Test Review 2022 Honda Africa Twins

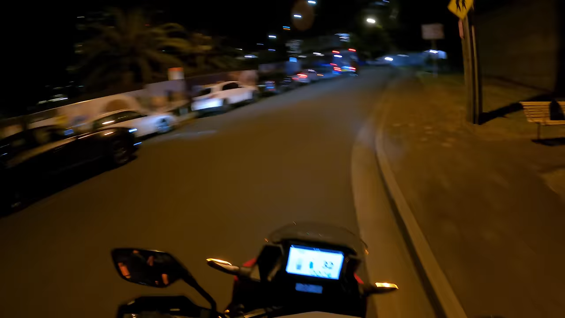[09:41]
And we're heading home. Anyway, good opportunity to have a look at these lights.